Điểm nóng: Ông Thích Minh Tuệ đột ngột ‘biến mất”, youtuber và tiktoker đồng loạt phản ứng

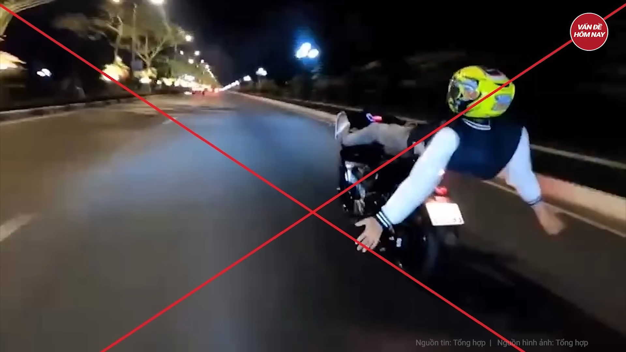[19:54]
Trường là thành niên có biệt danh Thánh Dường Năm điều khiển mô tô phóng nhanh, bốc đầu xe, nằm sấp và nằm ngựa điều khiển xe trên đường 3 tháng 2, thành phố Vũng Tàu.
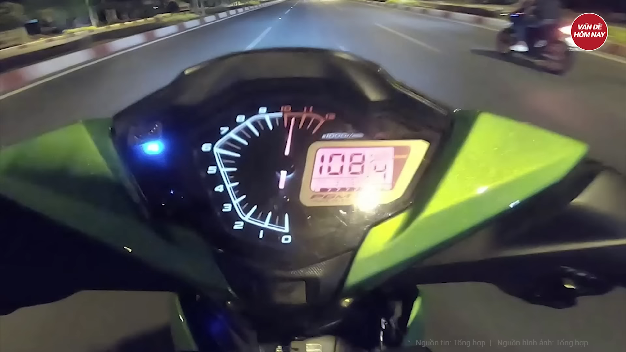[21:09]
Nhóm này cũng đi đến thành phố Vũng Tàu theo tuyến quốc lộ 51-Võ Nguyên Giáp 3 tháng 2. Trong quá trình đó, trường thường xuyên điều khiển xe máy chạy qua tốc độ quy định, có thời điểm tốc độ xe lên đến 150 km một giờ, di chuyển theo nhóm đông trên làn đường dành cho ô tô. Khoảng 23 giờ, khi đến đường 3 tháng 2, thị trường thả cả hai tay 5 người trên yên xe nhiều lần. Trong quá trình nằm trên yên xe, trường di chuyển với tốc độ khoảng 120 km một giờ, chạy trên làn đường dành cho ô tô, lạng lách đánh võng qua nhiều xe khác.